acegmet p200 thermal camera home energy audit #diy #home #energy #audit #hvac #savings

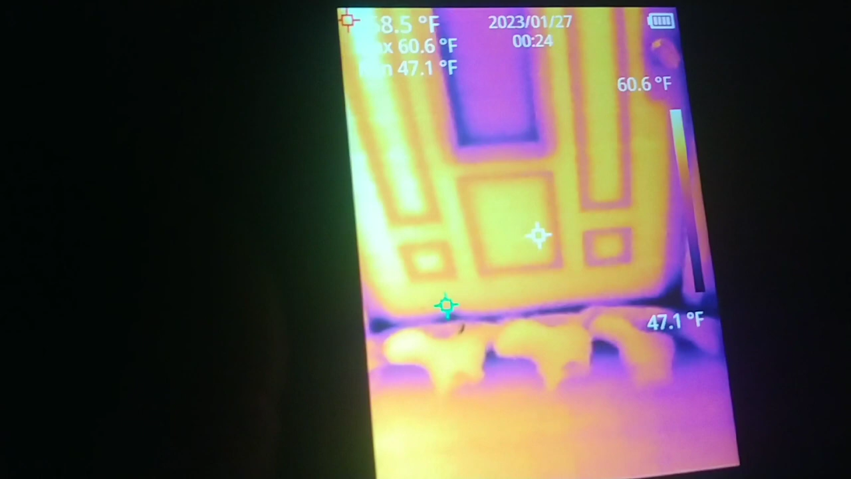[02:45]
On screen: max 60.6°F, min 47.1°F, scale top 60.6°F, scale bottom 47.1°F
look at this all the way around where that window is at kind of
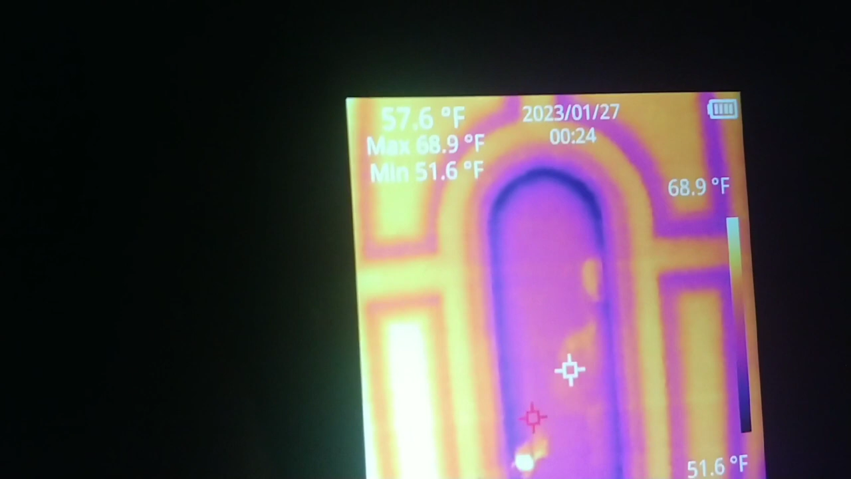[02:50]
On screen: spot 57.6°F, max 68.9°F, min 51.6°F, scale top 68.9°F, scale bottom 51.6°F
the same deal that's the window in my front storm door just cold air
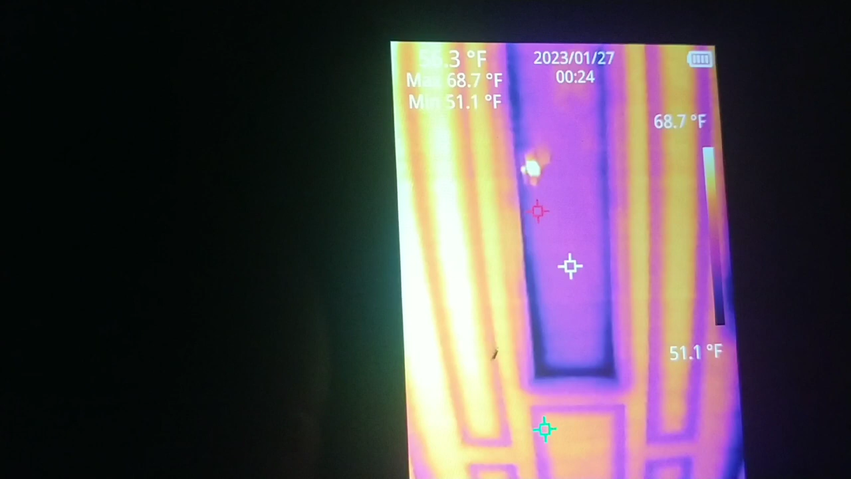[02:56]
On screen: max 68.7°F, min 51.1°F, scale top 68.7°F, scale bottom 51.1°F
just bleeding around it but the one that was even more surprising look right there where like your doorknob is at no reason for it to have air coming around there really all the way around the door this is a relatively new door I just I just put it
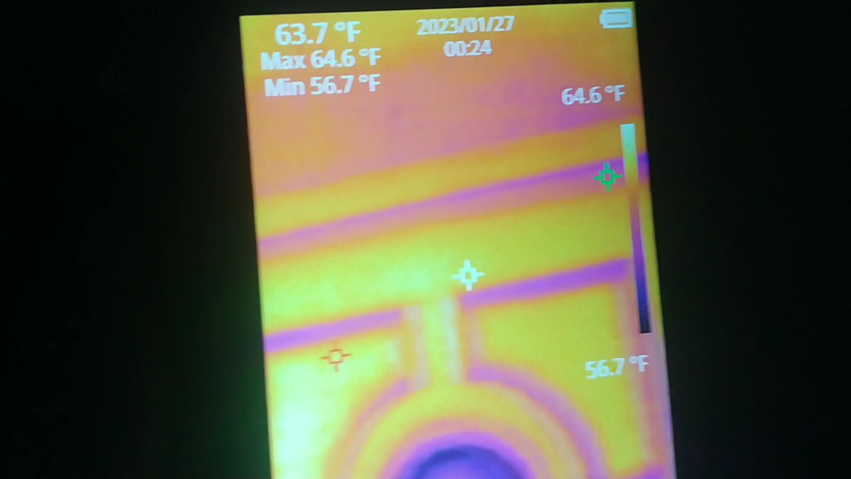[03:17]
On screen: spot 63.7°F, max 64.6°F, min 56.7°F, scale top 64.6°F, scale bottom 56.7°F
in I don't know three years ago I think it was before I got cancer
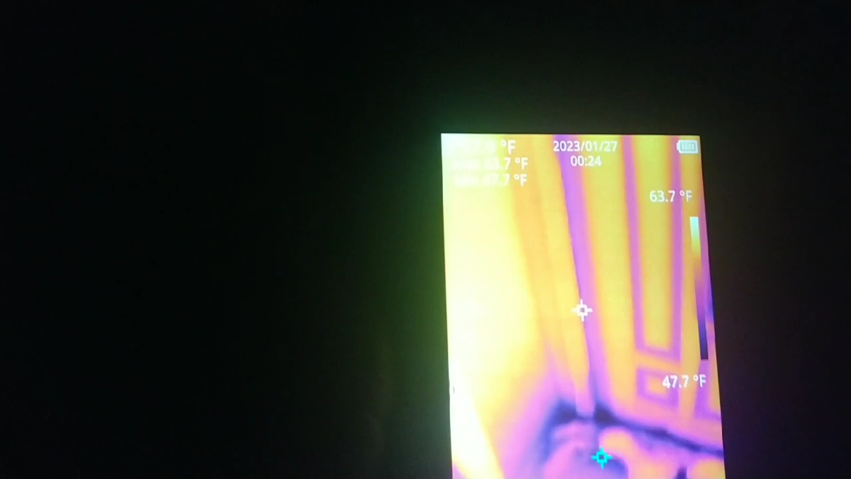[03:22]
if you look down around the bottom of every single wall in this house look at that right there
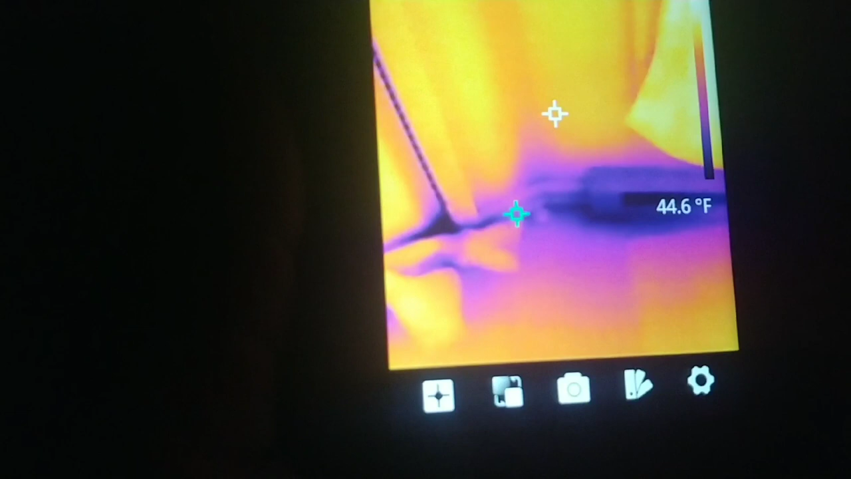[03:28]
you know what causes that not having insulation
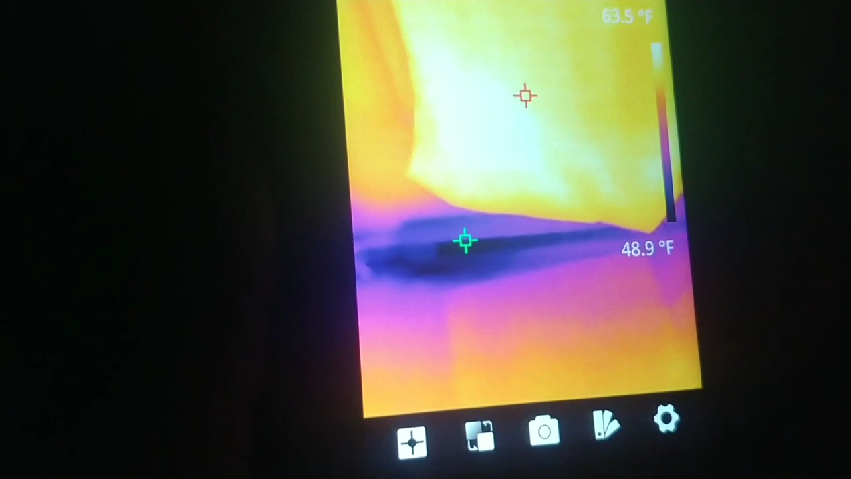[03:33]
On screen: scale top 63.5°F, scale bottom 48.9°F
on your uh I don't forgot what it's called now the part where you're
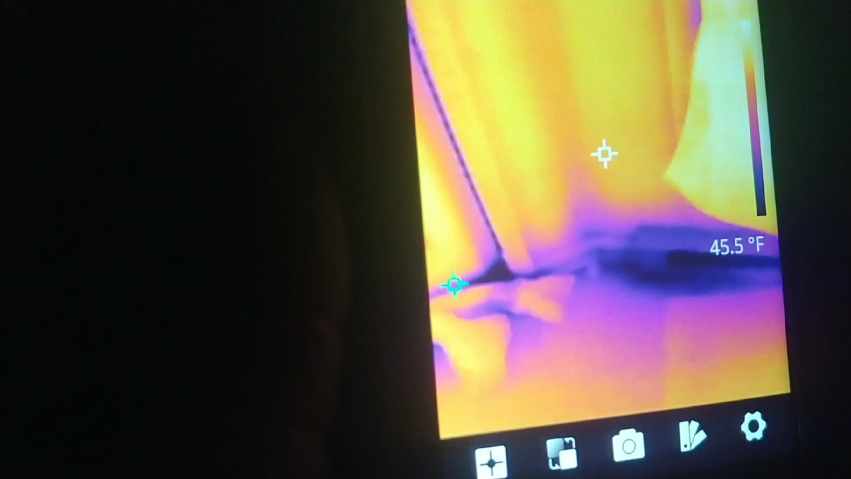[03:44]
like joist attaches to the outside wall that's what causes that there are places too like if you look at this wall right here
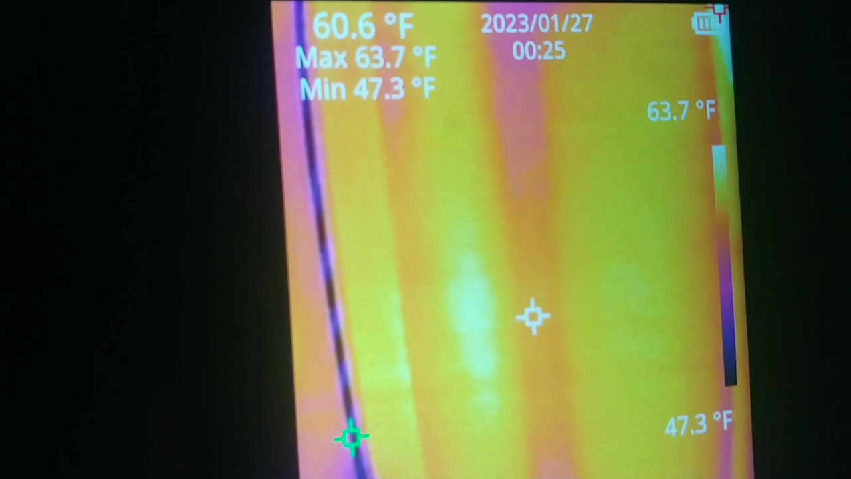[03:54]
On screen: spot 60.6°F, max 63.7°F, min 47.3°F, scale top 63.7°F, scale bottom 47.3°F
you see that street going all the way up toward the ceiling you know what causes that missing insulation in that wall there's like
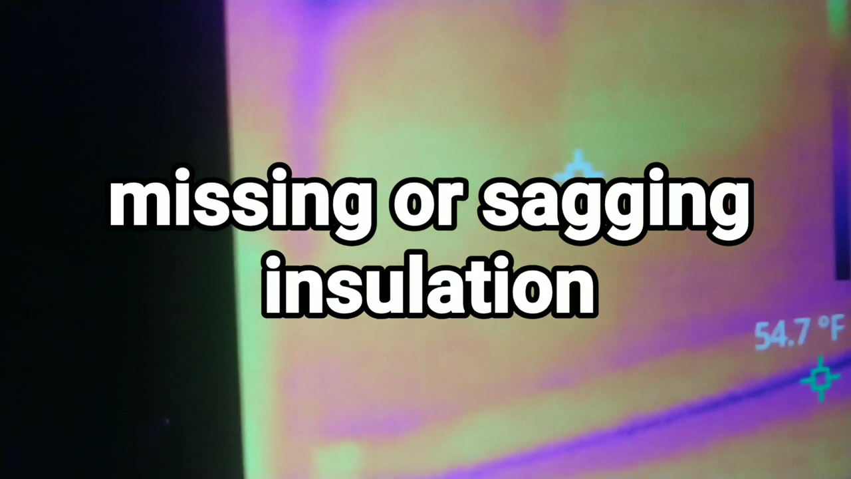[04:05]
so much stuff look at that upper in the corner kind of the same deal insulation it's missing in the ceiling insulation right there where the wall meets the exterior wall meets the ceiling
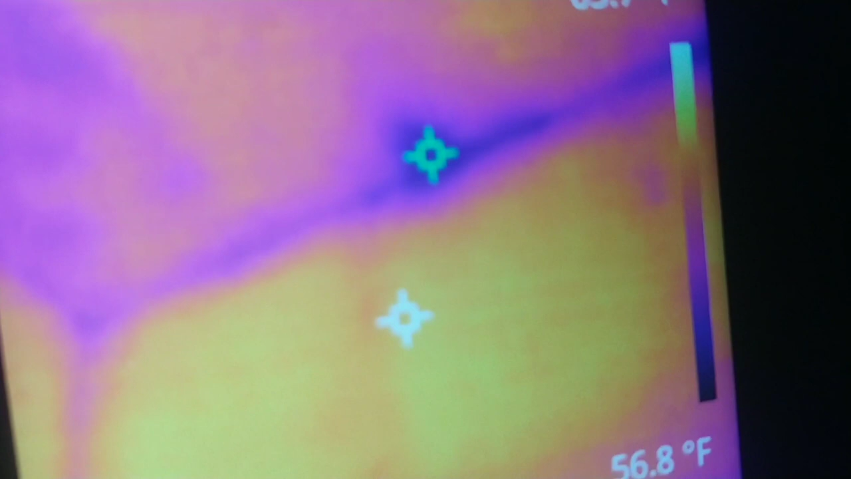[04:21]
On screen: scale bottom 56.8°F
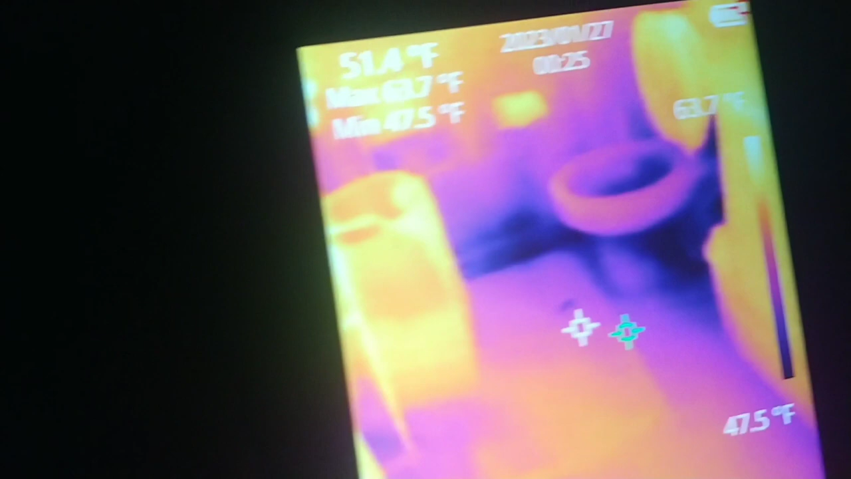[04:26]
On screen: scale bottom 47.5°F
you walk into the bathroom look at all that cold air coming in around the toilet
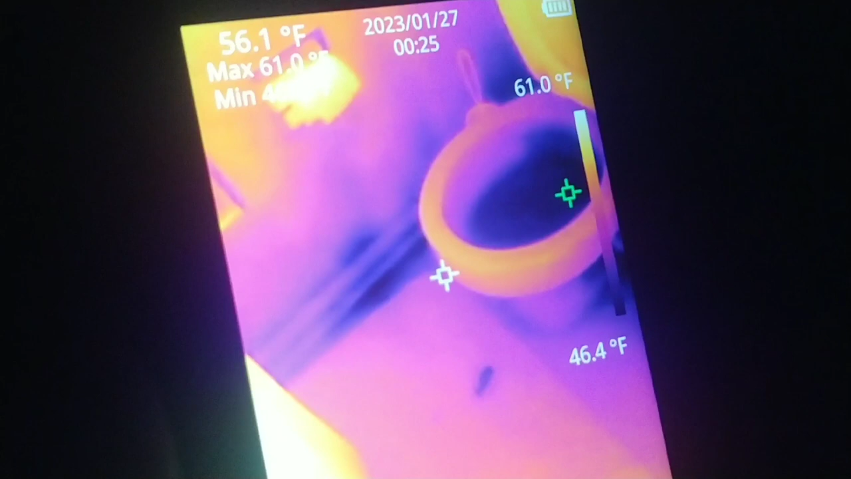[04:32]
On screen: spot 56.1°F, scale top 61.0°F, scale bottom 46.4°F
of course the water is a different temperature than you know the toilet itself but look at all that cold air coming in around the toilet
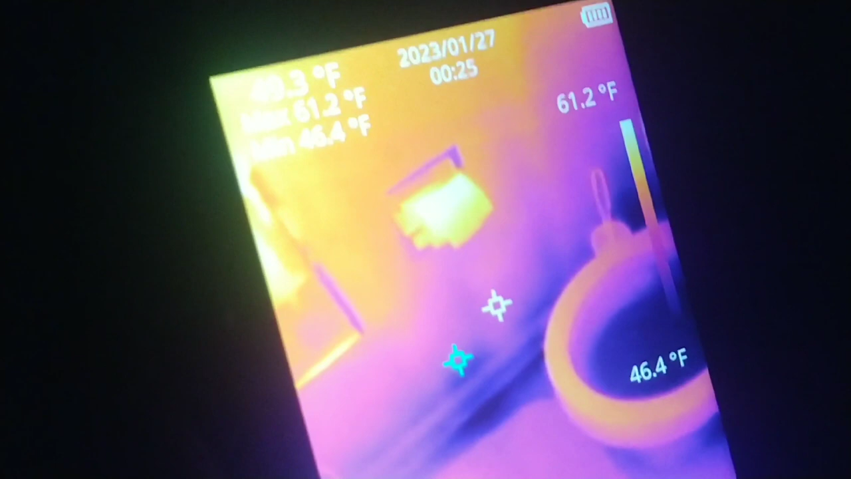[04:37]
On screen: max 61.2°F, min 46.4°F, scale top 61.2°F, scale bottom 46.4°F
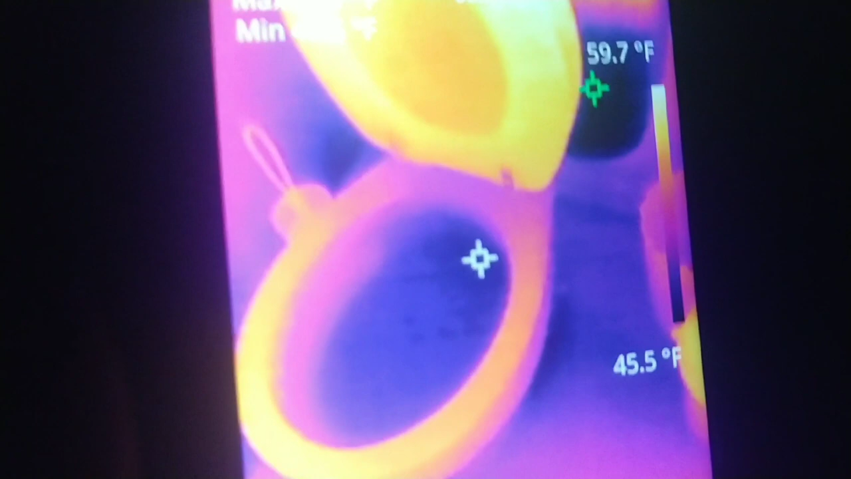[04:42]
On screen: scale top 59.7°F, scale bottom 45.5°F
there is so much stuff problems in this house look right there another exterior
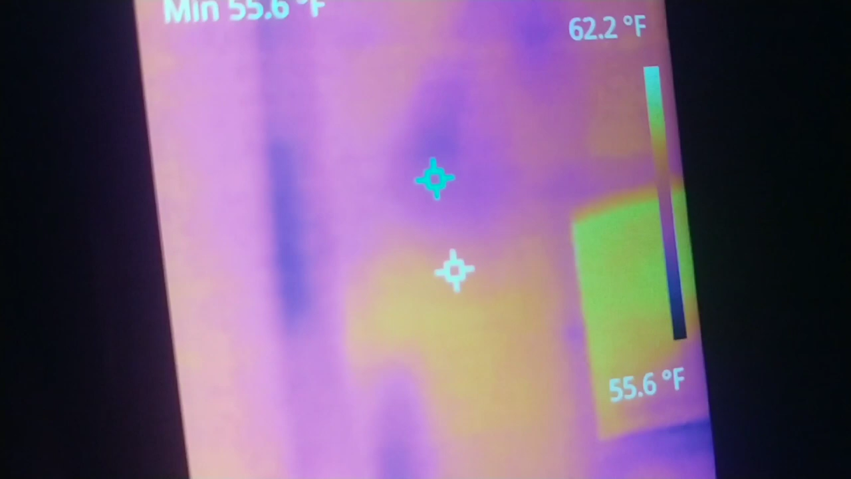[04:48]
On screen: scale top 62.2°F, scale bottom 55.6°F
wall that's probably got missing insulation or something in the wall
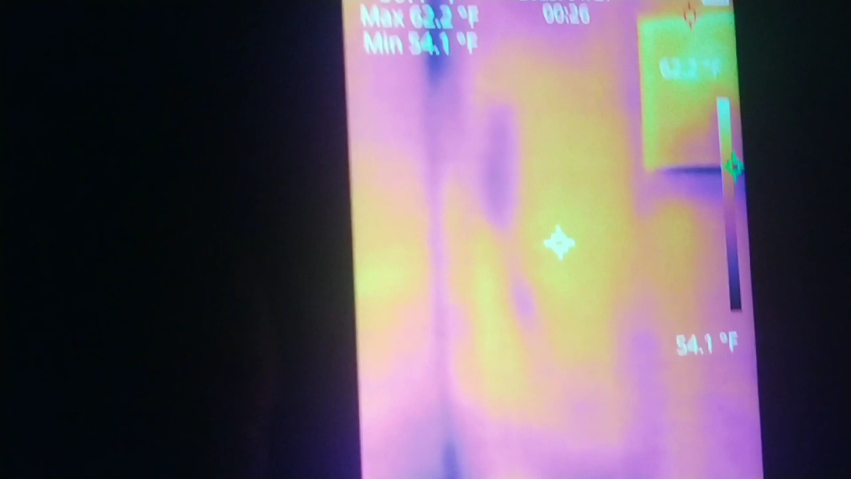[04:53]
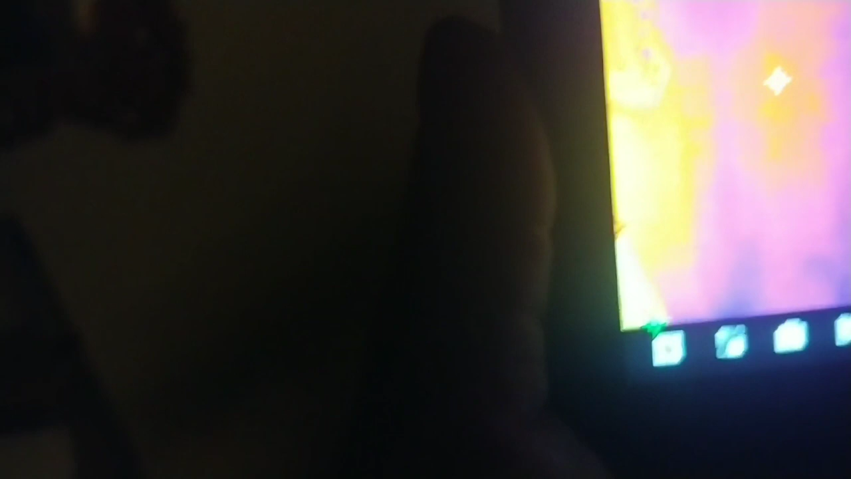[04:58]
i don't know if you can see it in i'm trying to get in closer